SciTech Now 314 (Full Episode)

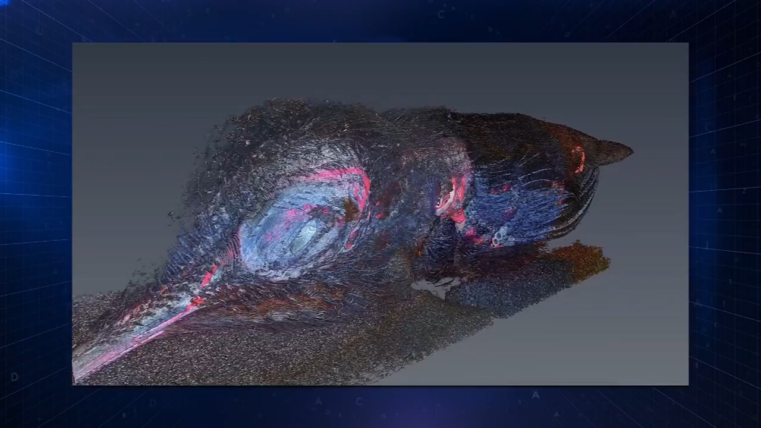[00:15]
using destruction to create these are pretty pictures and videos are interesting and scientifically valuable a little bit but what's more important
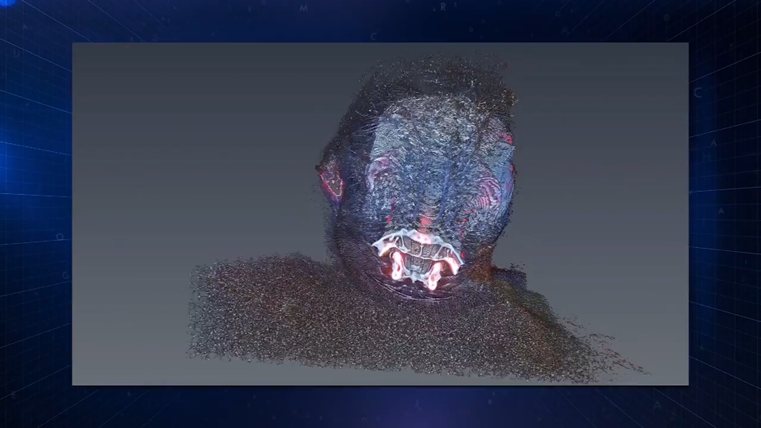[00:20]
is making sense of this is extracting the data out of it taking the horns from the bull
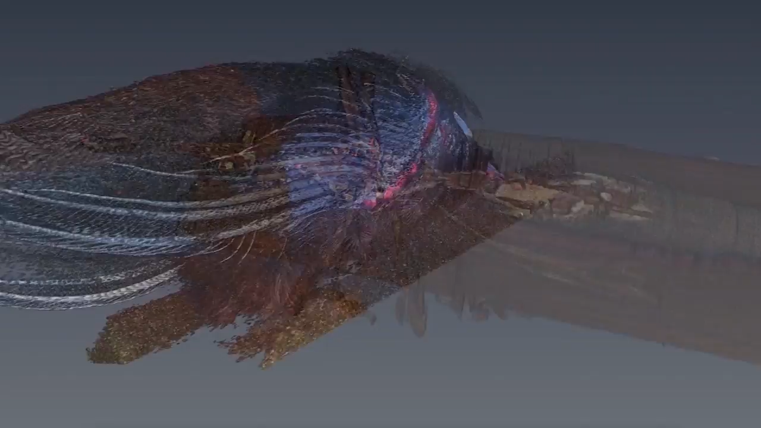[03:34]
this is the largest image Hollis produced a hummingbird from
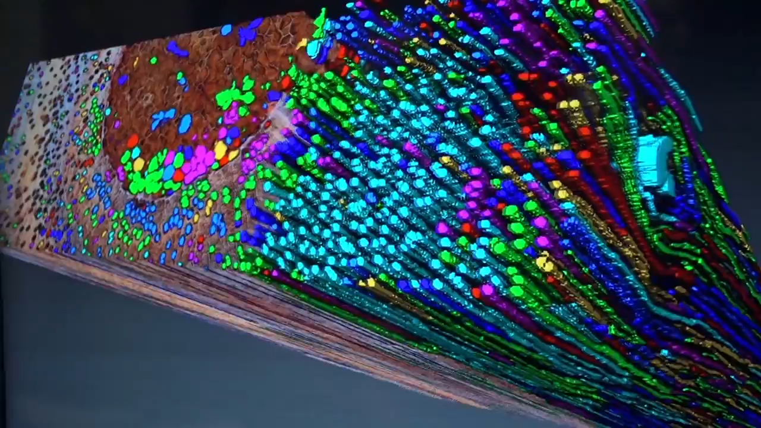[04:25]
in dry low nutrient soils it's also helping them understand complicated interactions
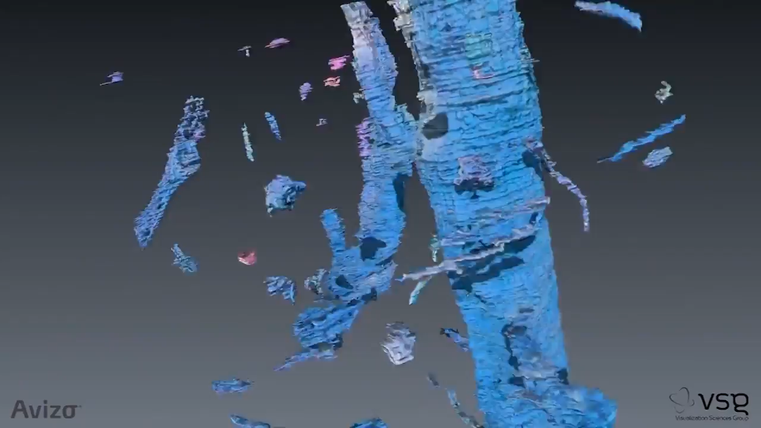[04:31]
this sample shows the root the soil and everything in it the bright colors you see correspond to different chemicals
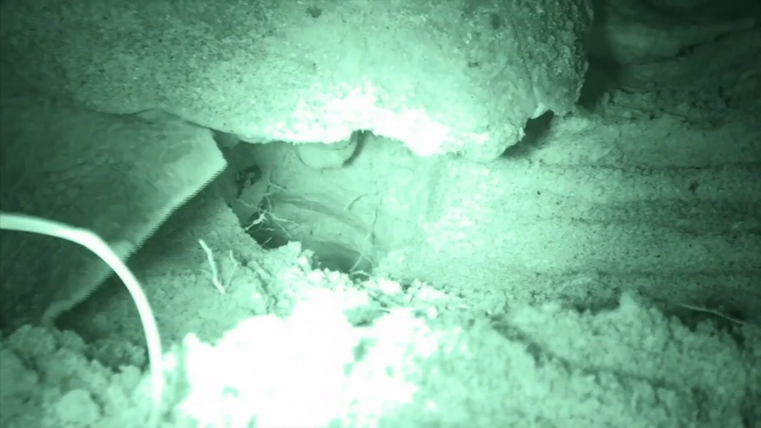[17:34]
and then she starts using her back flippers to dig an egg chamber.